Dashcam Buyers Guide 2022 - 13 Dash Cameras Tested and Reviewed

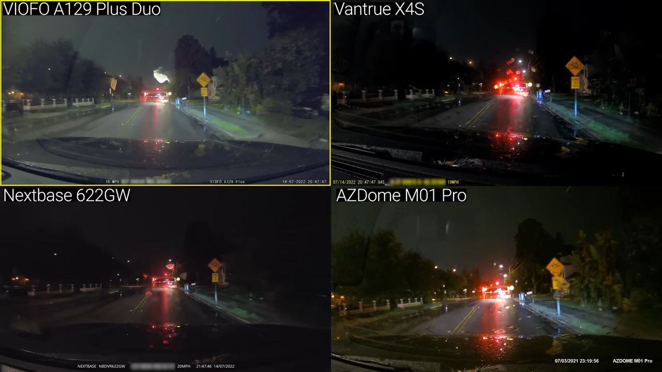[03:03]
And it's also worth noting that the Viofo A129 comes with GPS while the Vantrue X4S needs a separate $29 external GPS mount.
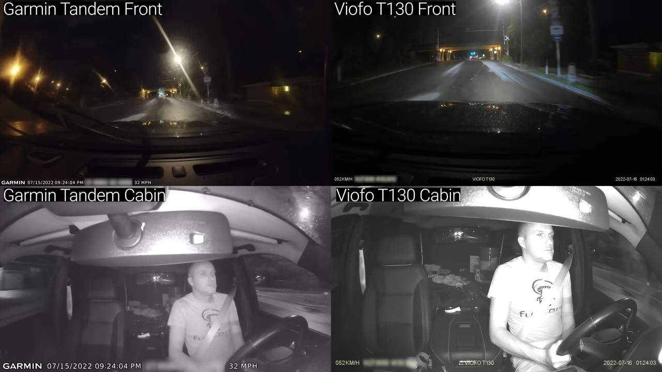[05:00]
and you can see that the Garmin really struggles to capture any detail at all.